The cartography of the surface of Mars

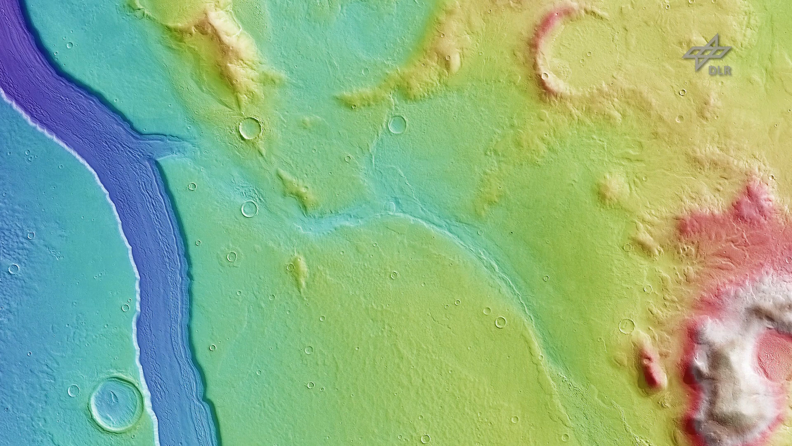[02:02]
for example, delta deposits or false carbs in their exact 3D geometry.